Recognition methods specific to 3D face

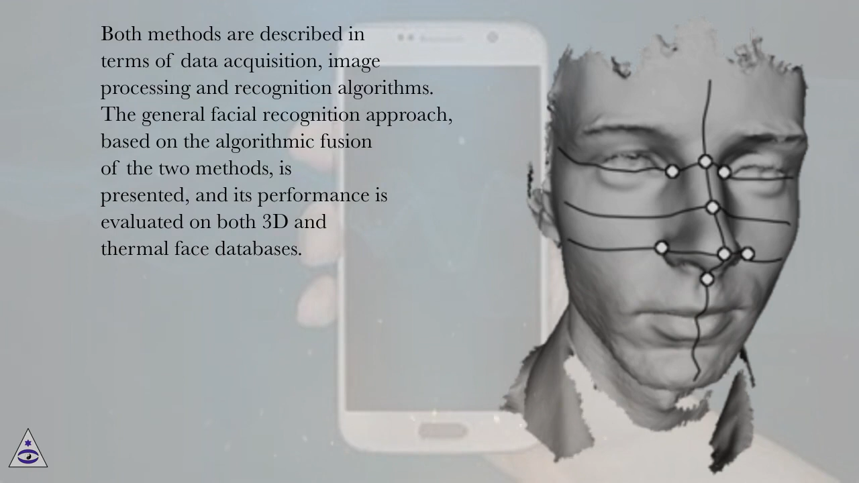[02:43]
The general facial recognition approach, based on the algorithmic fusion of the two methods, is presented, and its performance is evaluated on both 3D and thermal face databases. The sources of information in facial biometrics, a 3D face model, left, a thermal image, center, and a visual model with added texture, right.
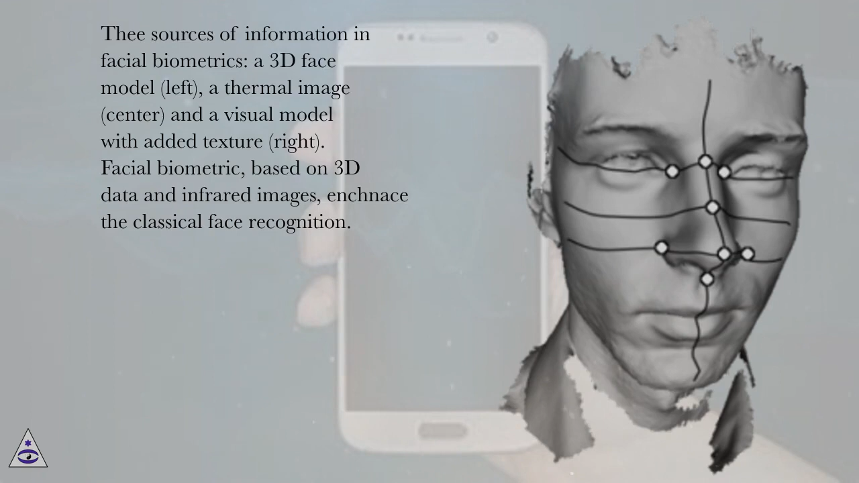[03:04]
Facial biometric, based on 3D data and infrared images, inchness the classical face recognition. Adding depth information, as well as the information about the surface temperature, may reveal additional discriminative abilities, and thus improve recognition performance.